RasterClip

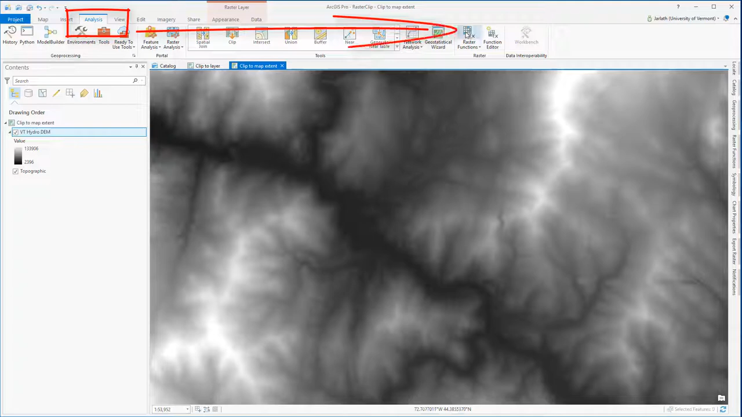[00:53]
This opens the raster functions window. I'm looking for the clip function, so I'll type that into the search window, then click on the clip function to launch it. I'm specifying the Vermont Hydro DEM in my map as the input raster. I'm leaving the clipping type set to the default of outside. Then I'm also sticking with the default clipping geometry, which is the active map view extent. This is the extent that I'm currently zoomed into. If I do any zooming or panning after I've activated the raster clip function,
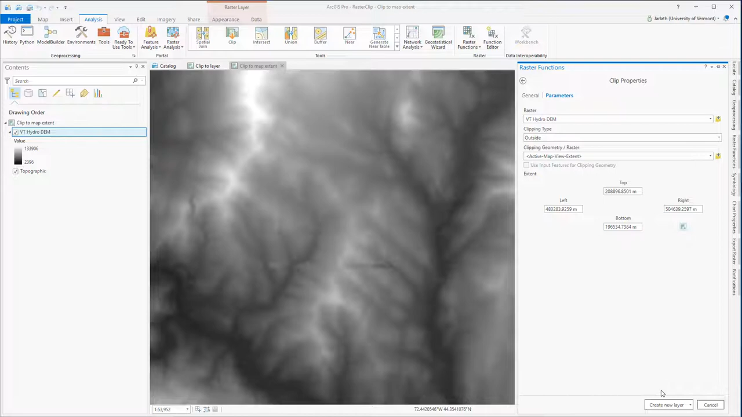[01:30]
I'll need to go back into the function and click on the little button to reset the extent. You can see the extent coordinates change. When I click the create new layer button, I have a new raster layer in my map, clipped down to the extent that I was zoomed into. Raster functions generate virtual rasters, and going into the properties here, we see that this isn't a standalone raster data set, but rather a virtual clip that points back to the original Vermont Hydro DEM raster.
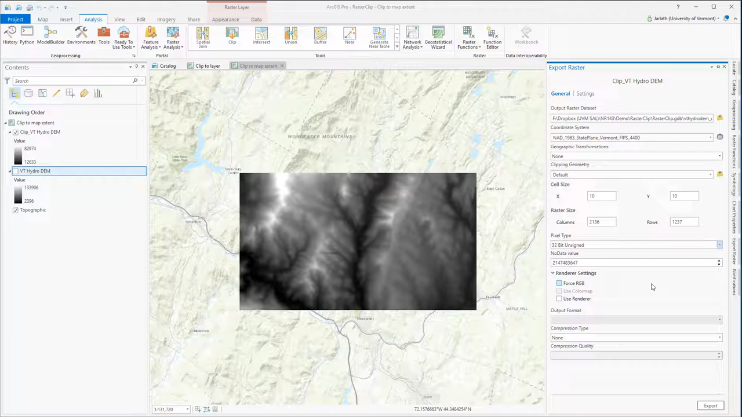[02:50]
If I had chosen another pixel type, I could have potentially lost data in the export process. Now that I've confirmed the export settings are correct, I can click on the Export button, and this will write this temporary virtual raster out to a brand new raster data set in my geodatabase. Examining the properties of the exported raster, we see that it's its own raster data set.
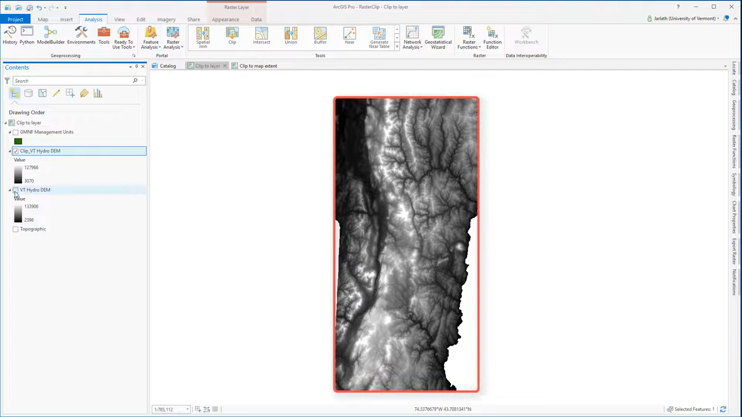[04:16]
However, it hasn't been clipped down to the polygon of interest, but rather it's been clipped down to the full extent of that Green Mountain National Forest Management unit layer. The full extent or bounding box of the Green Mountain National Forest Management unit layer is indicated by the red polygon on the screen. This issue arose because I didn't use Clipping Geometry. Let's remove that layer, go into the Raster Function Clip tool, and run it again. Only this time, I'm going to use the Green Mountain National Forest Management units, not only as the Clipping Geometry, but I'm going to check the box to use input features for Clipping Geometry.
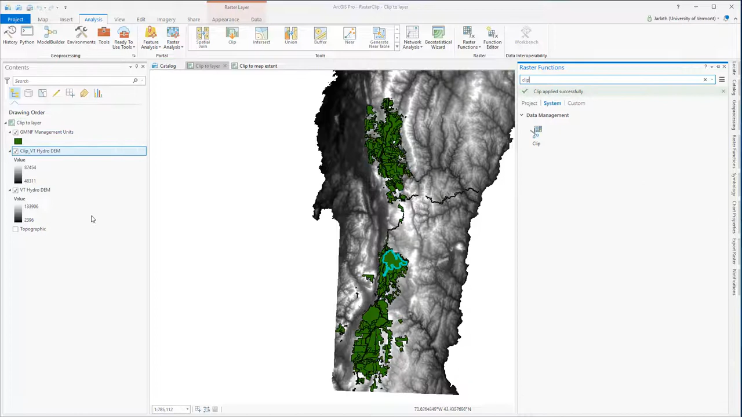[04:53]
Now when I click on Create New Layer, the Output DEM layer is going to represent only the boundary for that selected polygon. To explore this clip a little bit further, we're going to go in,